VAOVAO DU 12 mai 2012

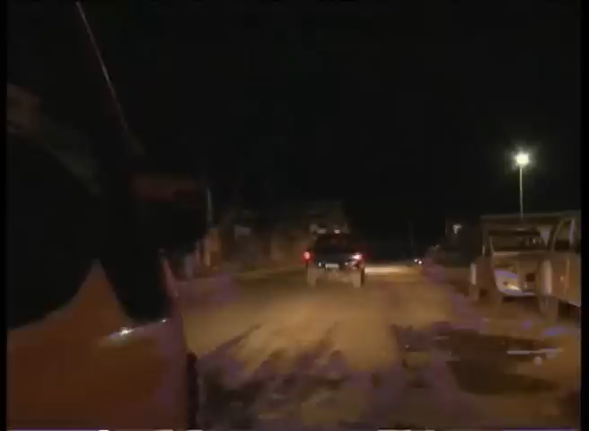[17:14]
Nandritra ny fisafoana sy ny fidinina hifotony nataony mitandro filaminana ny adiny
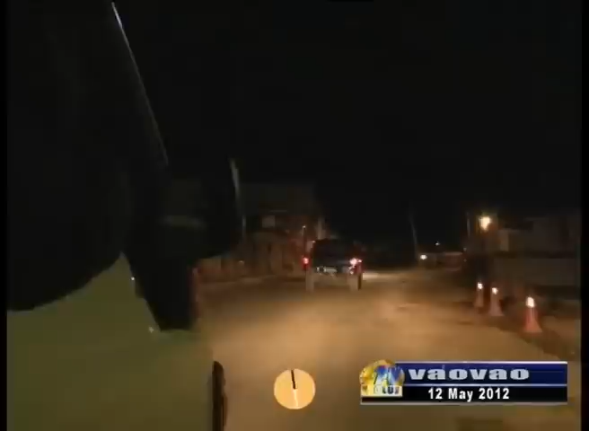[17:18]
alakamisy fosy malaza teo dia nahatritra raika amin'ny 77 ireo fiara izay nanaovana fisavana ary 8 ireo moto.